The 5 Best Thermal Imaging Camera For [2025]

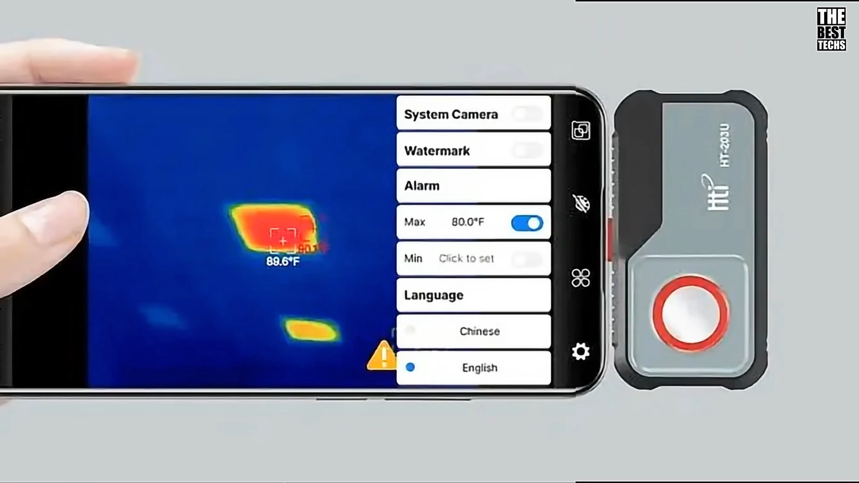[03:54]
versatile, and easy-to-use thermal imaging solution.
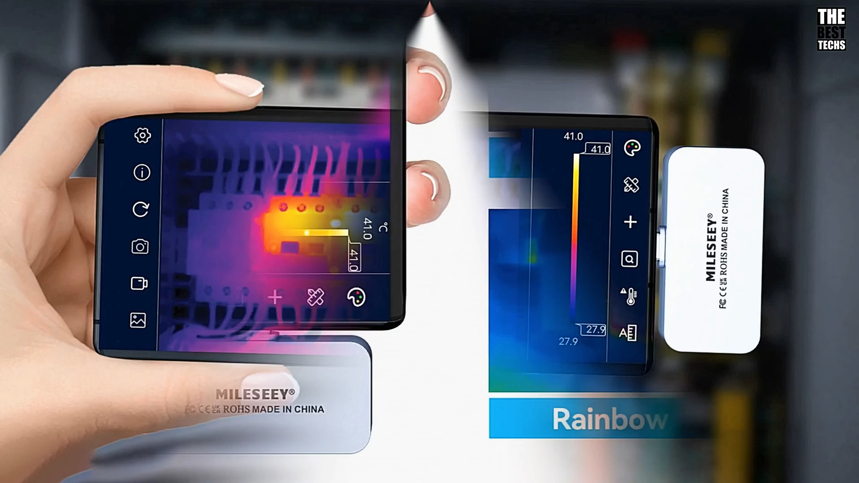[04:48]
Compact and lightweight design, portable and easy to carry, offering high-accuracy temperature readings without adding bulk.
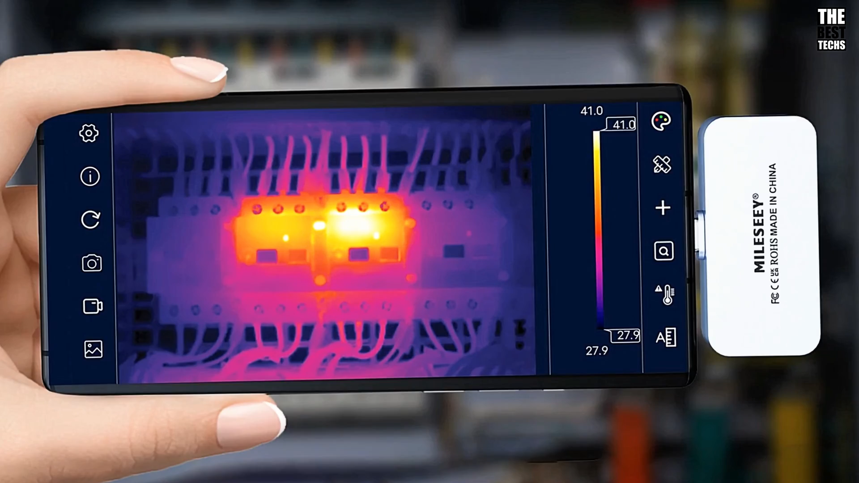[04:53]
Versatile applications, whether you're diagnosing automotive issues, inspecting home energy efficiency, or performing electrical maintenance.
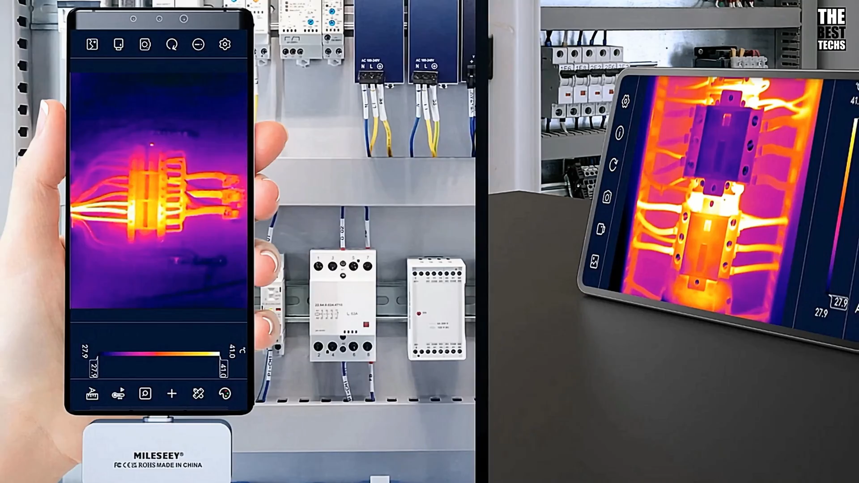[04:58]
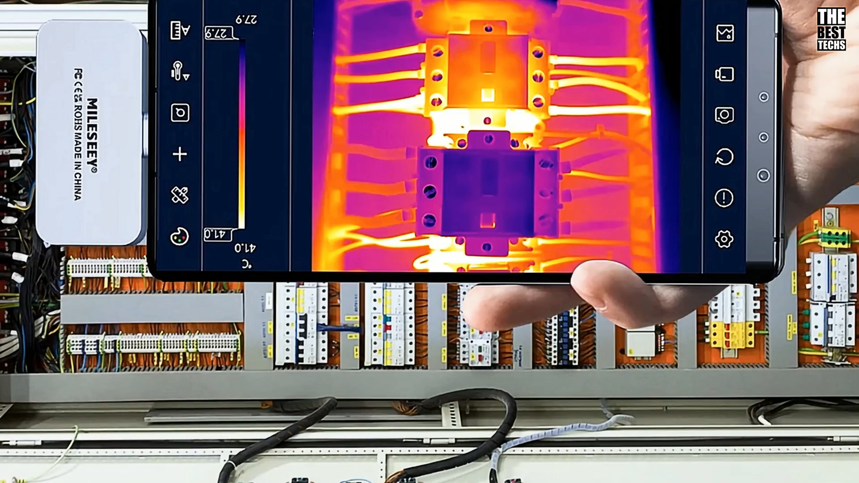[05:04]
User-friendly operation, designed with both professionals and DIY enthusiasts in mind, and easy to operate. Its high-resolution imaging allows users to quickly identify heat sources, electrical issues, and other potential problem areas.
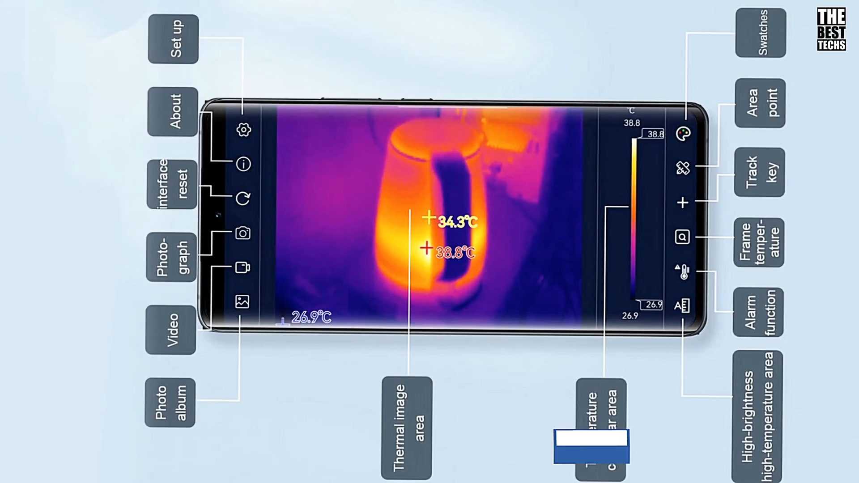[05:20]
On screen: scale top 38.8°C, scale bottom 26.9°C
Optimized for repair and maintenance, especially valuable for those involved in PCB repairs and electronic maintenance tasks. Its high precision detects even the smallest temperature variations, making it an essential tool for effective troubleshooting.
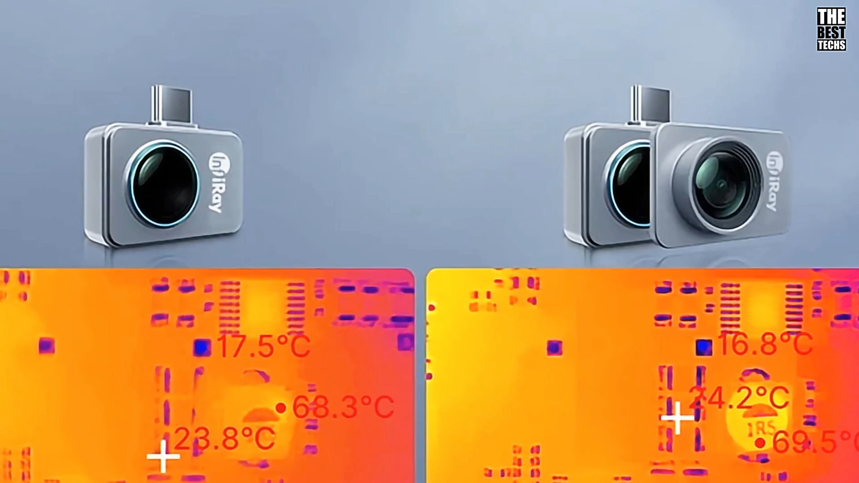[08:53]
thanks to its 256x192 high-resolution sensor, and 40mk high-sensitivity. It's small enough to slip into your pocket but packed with big features.
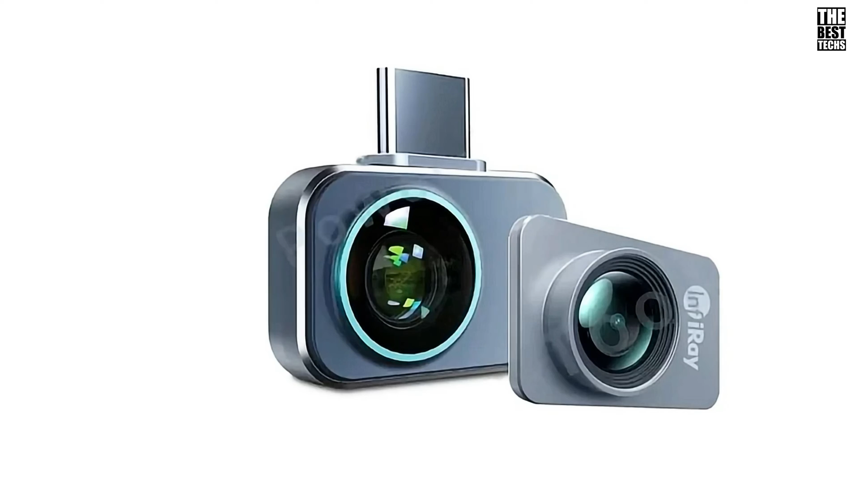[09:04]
Need precision? The P2 Pro has you covered.
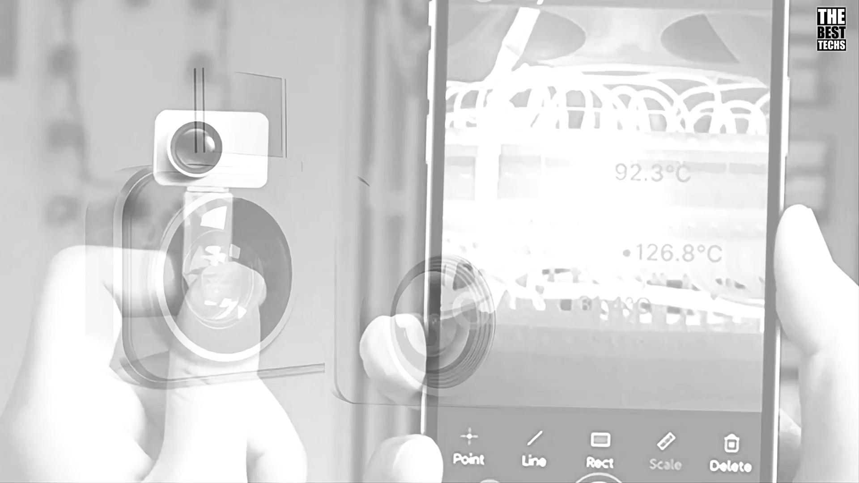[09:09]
It reads temperatures from minus 4 degrees Fahrenheit to 11-12 degrees Fahrenheit with a PCB accuracy within plus minus 2 degrees Celsius.
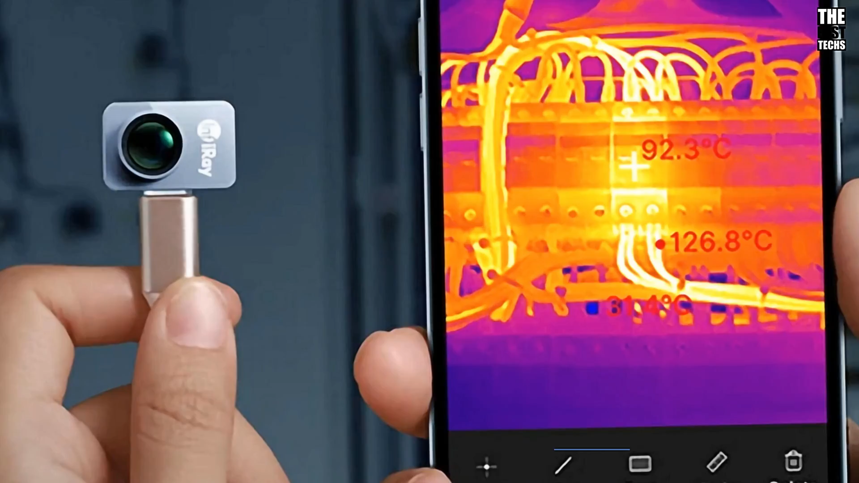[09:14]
On screen: spot 92.3°C, max 126.8°C
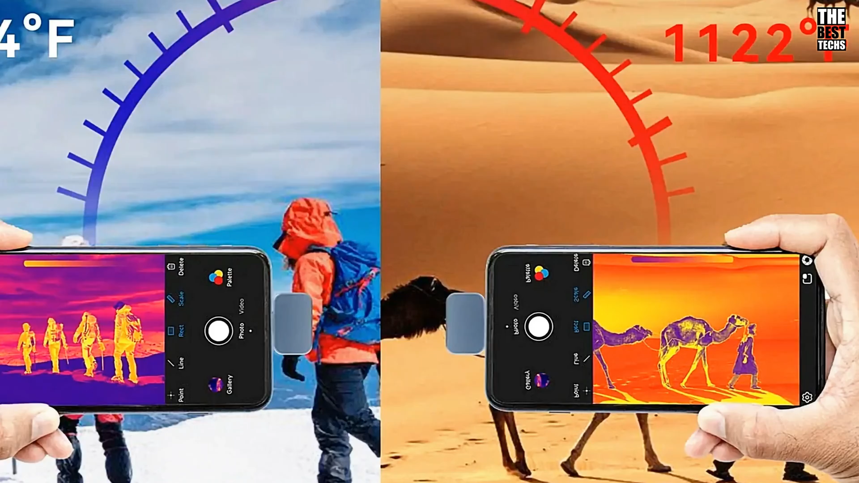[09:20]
Perfect for detecting thermal hazards, troubleshooting HVAC systems, or inspecting electrical equipment.
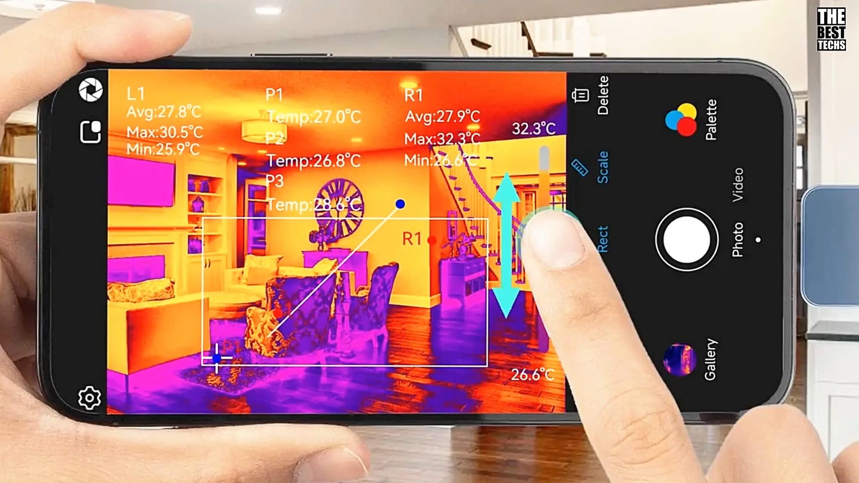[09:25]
On screen: scale top 32.3°C, scale bottom 26.6°C
Thanks to Infiray's AI temp matrix for technology, you'll get accurate readings every time ideal for both professionals and homeowners. What sets the P2 Pro apart is its free professional data analysis tools. You can analyze thermal images directly from your phone album, no need to photograph the object repeatedly.
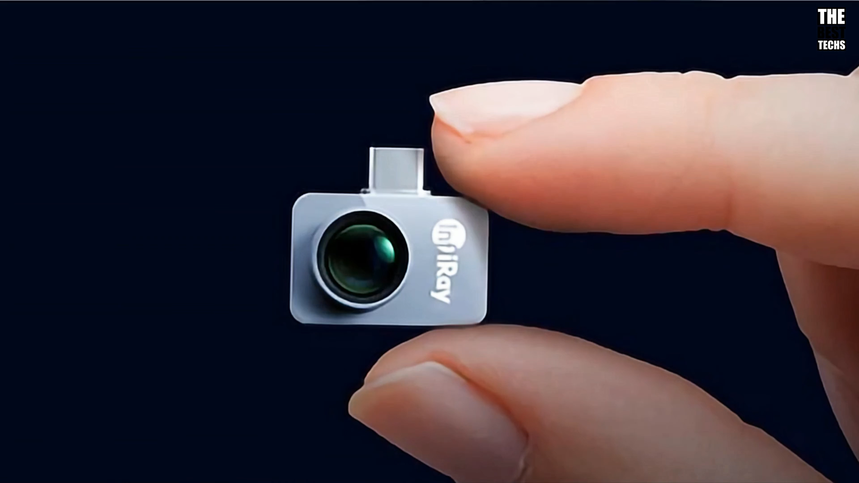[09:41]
It even supports video recording, image rotation, and image fusion functions. Want to share your findings?
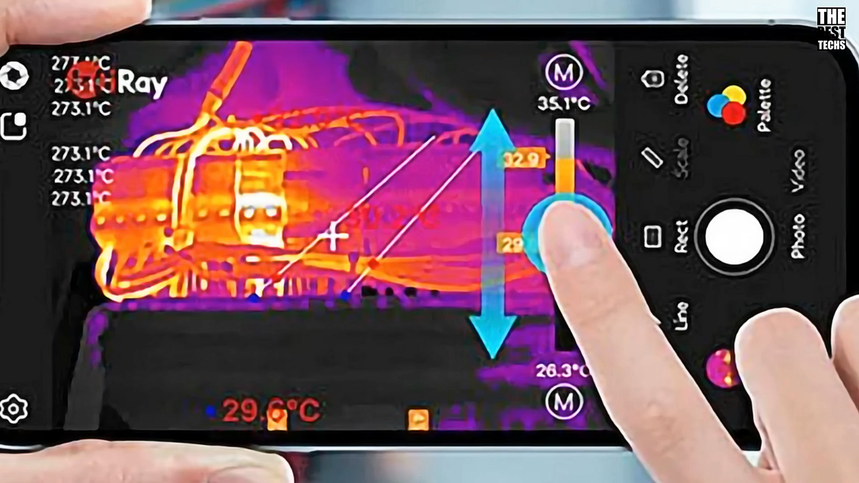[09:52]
On screen: scale top 35.1°C, scale bottom 26.3°C
High-quality infrared images are easy to share on social media. With 11 color palettes and Infiray's AI temp technology,